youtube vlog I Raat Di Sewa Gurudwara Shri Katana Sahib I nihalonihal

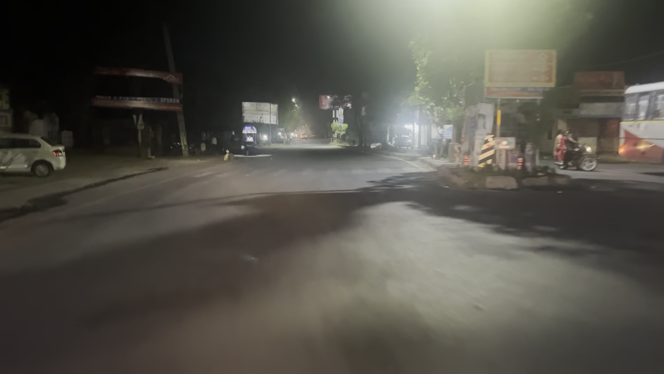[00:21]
इधर माछीवाड़ा साहब ते मेरी बैक साइड ते खन्ना ते चंडीगढ़।
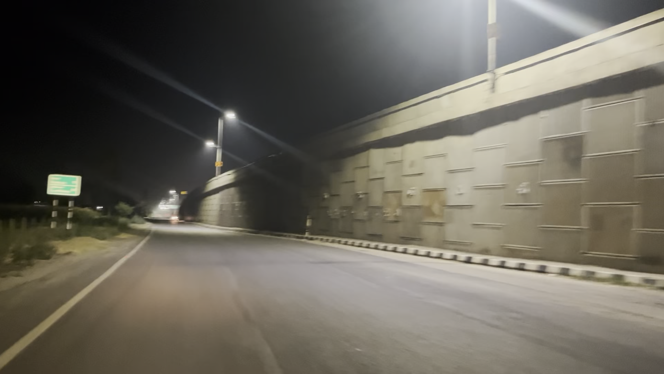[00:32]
ये हैगा जी पुल बाईपास वाला, जिहड़ा बाईपास चंडीगढ़ तो लुधियाने जांदा आ। तो पहला सारा ट्रैफिक समराले विचों लंघता हुंदा सी, हुण चलो बहुत ट्रैफिक घट भी गया।
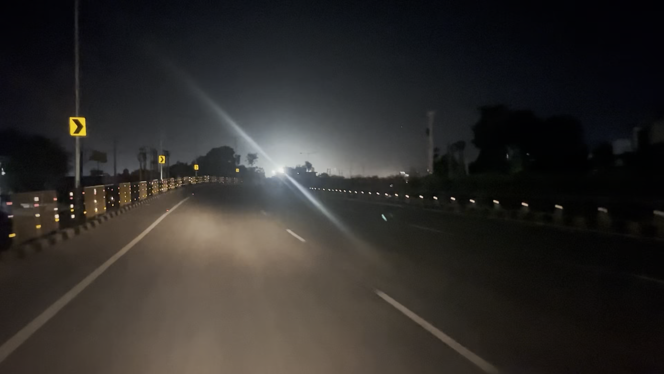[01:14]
मेरे दादा जी कहिंदे हुंदे सी सच्चियों। वैसे वो जिहड़ा नहर वाला रस्ता गुरु गोबिंद सिंह जी मार्ग ते ना, उत्थे पिंड ढंडे आउंदा आ, जिथे किश्ती भी चलो लगी हुई आ, उहदी निशानी आ।
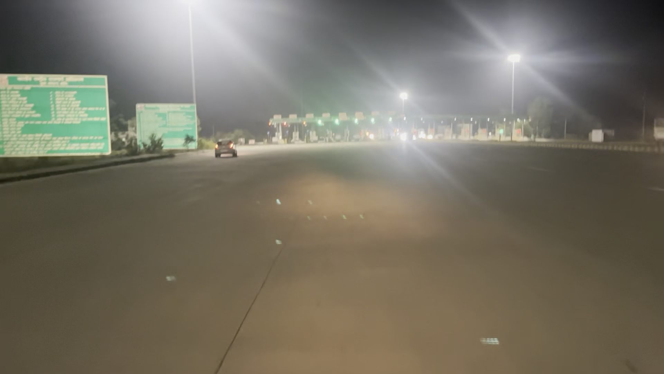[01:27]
ਇਹ ਘਲਾਲ ਦਾ ਟੋਲ ਟੈਕਸ ਆ ਤੇ ਬੜਾ ਇਤਿਹਾਸਿਕ ਪਿੰਡ ਆ ਘਲਾਲ।
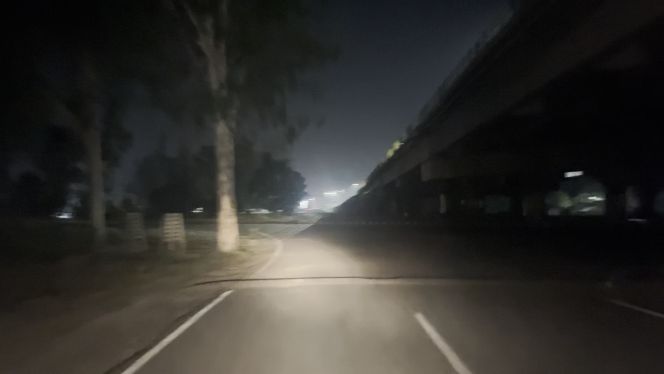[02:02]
ਠੀਕ ਹੈ ਜੀ, ਹੁਣ ਤੁਸੀਂ ਕਹੋਗੇ ਲੁਧਿਆਣਾ ਸਾਹਿਬ ਕਦ ਕਿਹਾ ਮੈਂ? ਹਾਂ, ਕਿਉਂਕਿ ਉਹ ਇਤਿਹਾਸਿਕ ਸ਼ਹਿਰ ਆ, ਗੁਰੂ ਨਾਨਕ ਦੇਵ ਜੀ ਮਹਾਰਾਜ ਨੇ ਉੱਤੇ ਚਰਨ ਪਾਏ ਹੋਏ ਨੇ। ਗੁਰਦੁਆਰਾ ਸ਼੍ਰੀ ਗਊਘੜ ਸਾਹਿਬ ਉੱਥੇ ਹੈਗਾ। ਬਸ ਆਪਾਂ ਅਸਿੱਧਾ ਦਰਾਹਾ ਆ,
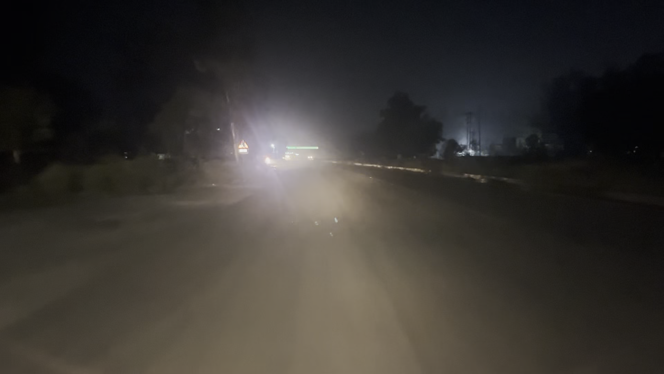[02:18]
ਅਤੇ ਆਪਾਂ ਹੁਣ ਬਸ ਪਹੁੰਚਣ ਵਾਲੇ ਹਾਂ ਜੀ ਕਟਾਣਾ ਸਾਹਿਬ।
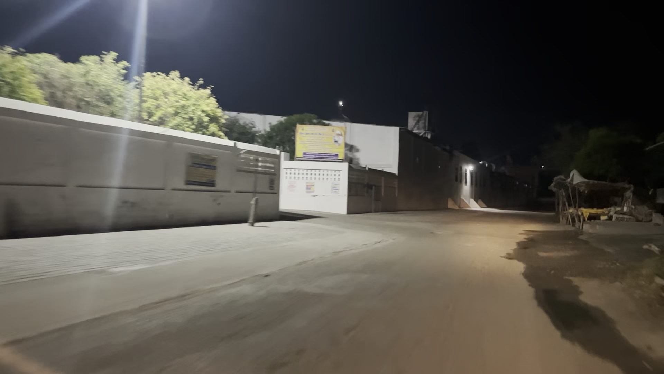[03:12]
ਇਹ ਆ ਜੀ ਗੇਟ, ਵੈਸੇ ਮੇਨ ਗੇਟ ਸਾਹਮਣੇ ਵੱਡਾ ਉੱਧਰ ਆ।